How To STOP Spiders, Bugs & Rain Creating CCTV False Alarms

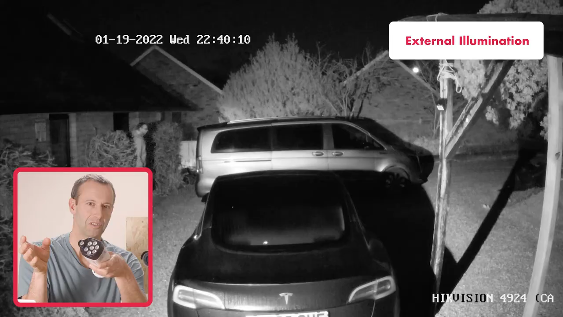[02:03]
So we have some footage with the infrared illuminator, and we have some footage with the illumination around the lens.